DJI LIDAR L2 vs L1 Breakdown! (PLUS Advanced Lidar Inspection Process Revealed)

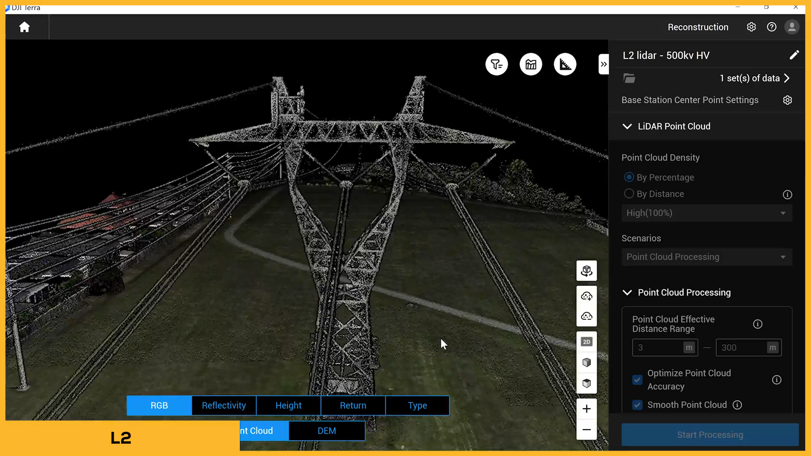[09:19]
solid lines almost solid lines yeah conductors all right so applications another industry construction you want to talk a bit about yeah construction construction you can um do
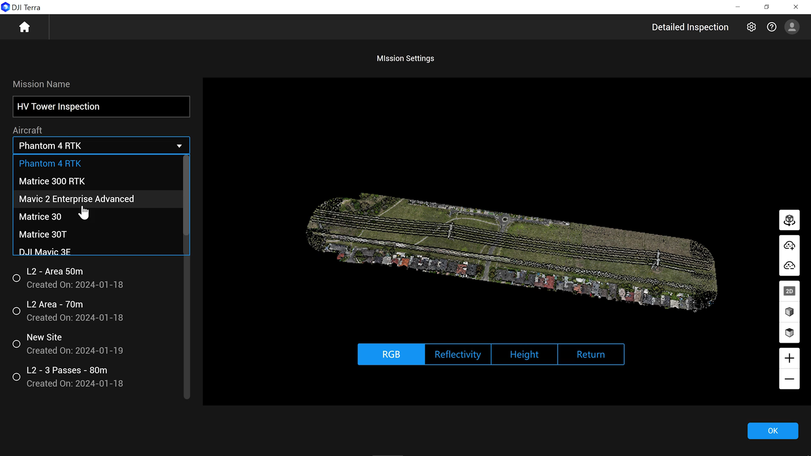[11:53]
using another drone a secondary drone like matrice 30t or something along those lines and you can literally position exactly where the drone where you want the drone to be
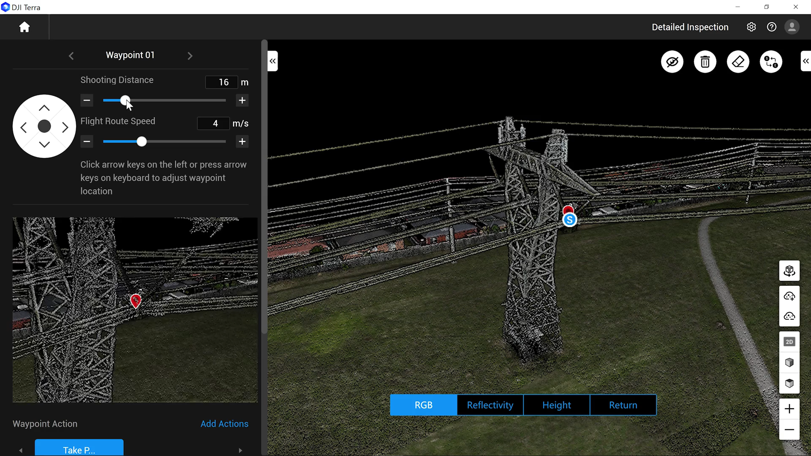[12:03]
zooming into the cross arm seeing what the frame is taking a photo and then moving
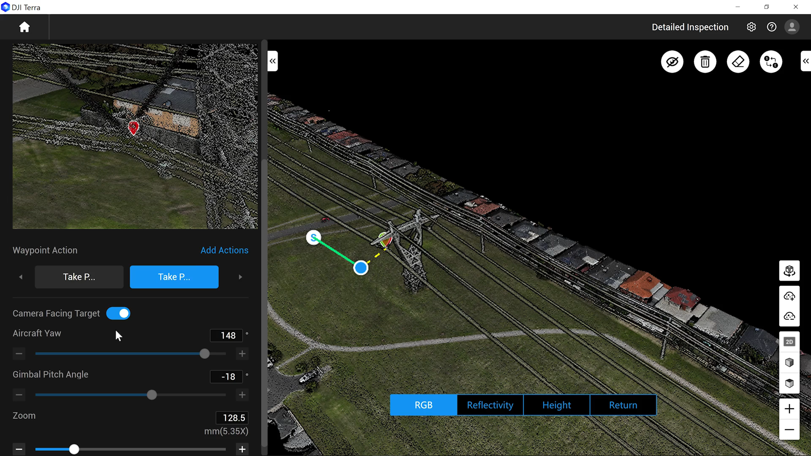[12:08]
on to the next one so you're kind of creating a virtual world of waypoints in a
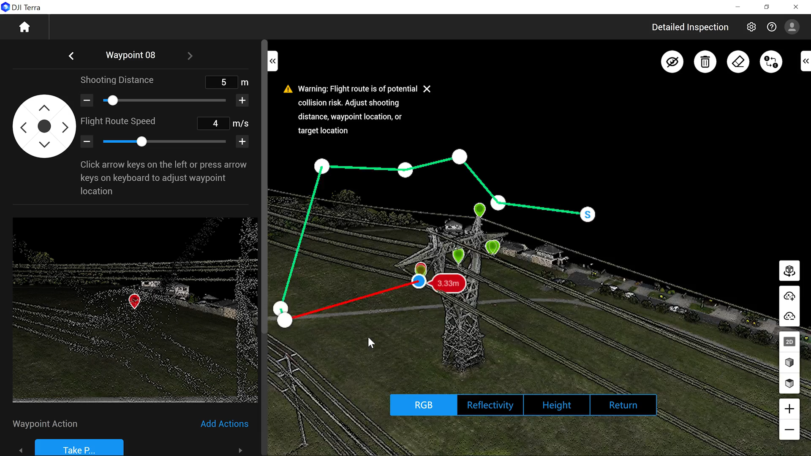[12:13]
lidar data and then when you're in the field get your m30 out or your m350 hit play and it will just capture those exact spots and we trialed this and it was amazing
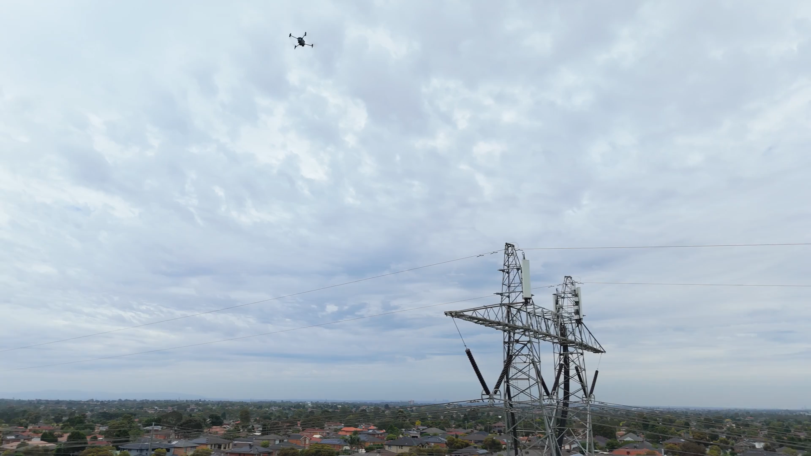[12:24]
so this is going to revolutionize the whole data capturing and
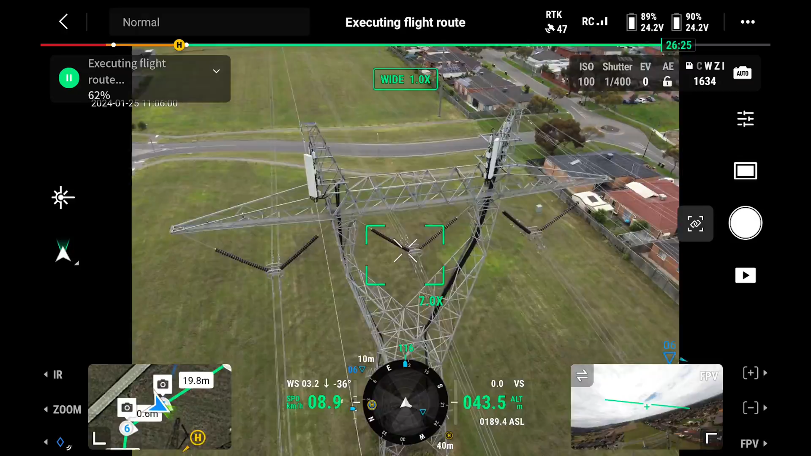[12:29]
asset capturing process and to speed that up very quickly and from a safety point as well because you've got that lidar data of that area the drone if you consider waypoint where it's too close to an
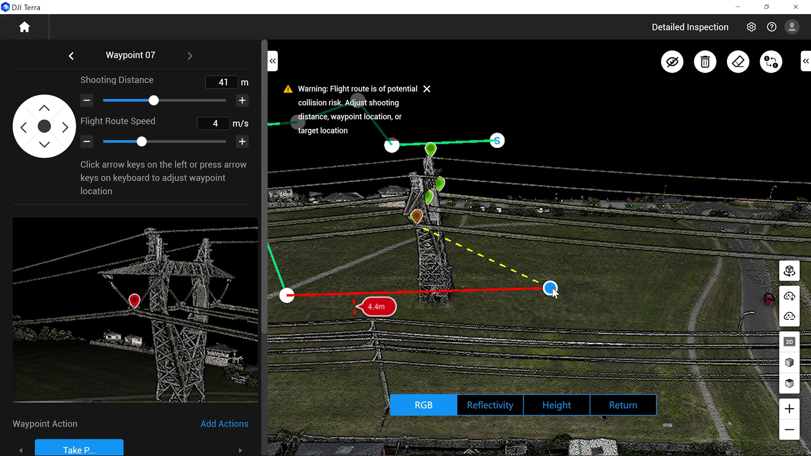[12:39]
object or it shouldn't fly through there obviously it's in point clouds they won't go they will tell you that there's something in
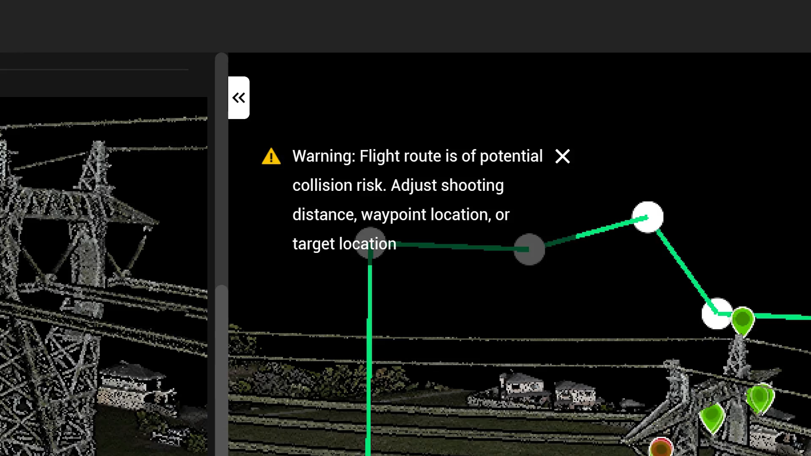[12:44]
the way yes so when you're planning your mission you can see if it's going to be too close to an object there's a tree close
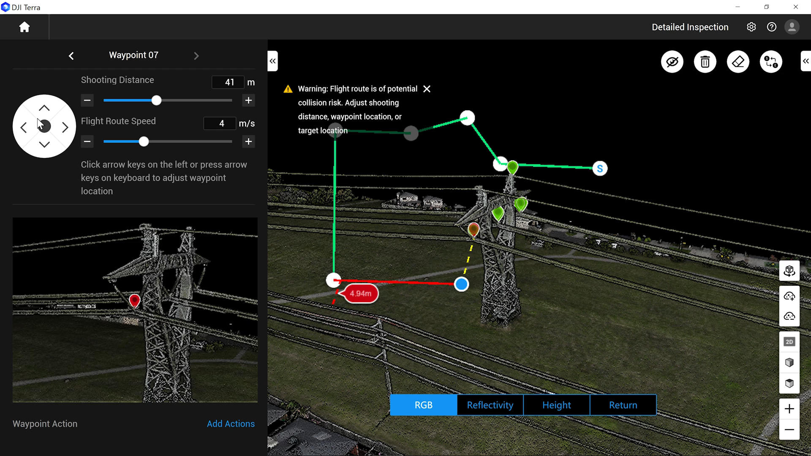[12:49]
by where you can't go further back so that's yeah really smart um however it is dji terror electricity that you have to get yep it is a different subscription same